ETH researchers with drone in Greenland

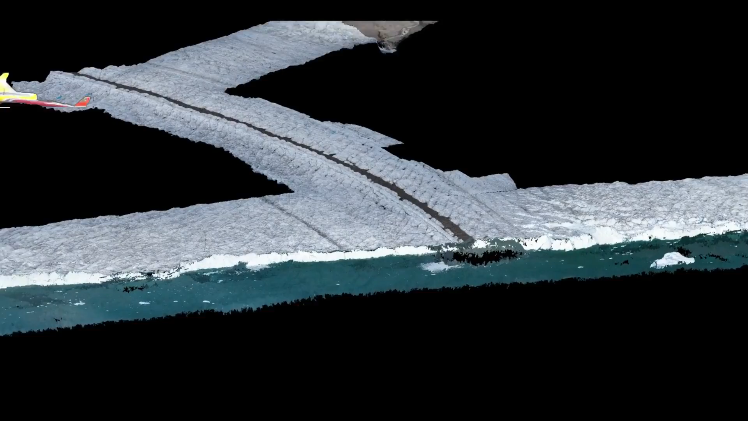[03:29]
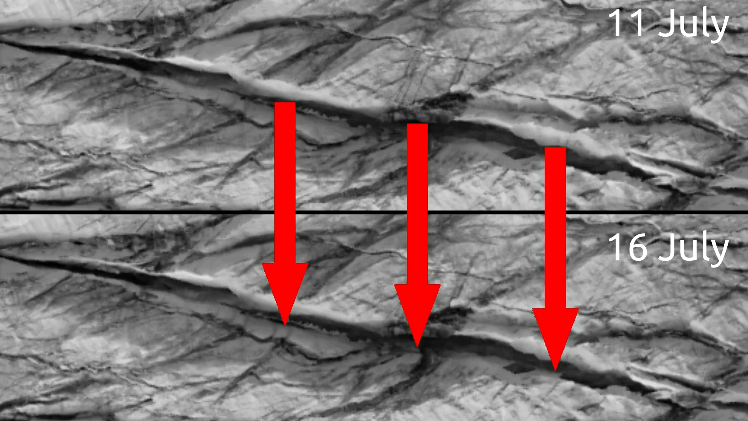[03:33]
By tracking the displacement of crevices between two flights, the velocity of the glacier surface can be determined. Here, for instance, the ice moves up to two meters per day,